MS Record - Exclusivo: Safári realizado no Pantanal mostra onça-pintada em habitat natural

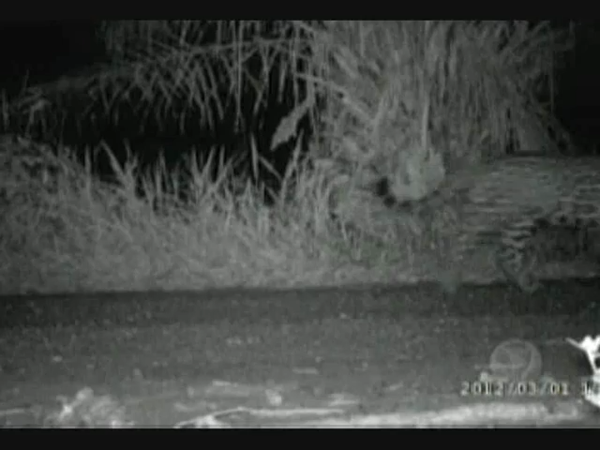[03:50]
E olha só quem vem logo atrás, um filhote. Os dois foram registrados em diversos pontos. A fêmea já recebeu até nome. Chuva, símbolo da renovação no Pantanal. Acho que a chuva foi uma candidata perfeita. Foi a primeira que a gente começou a trabalhar em outubro do ano passado. E o mais legal da chuva é que em março desse ano ela teve um filhote.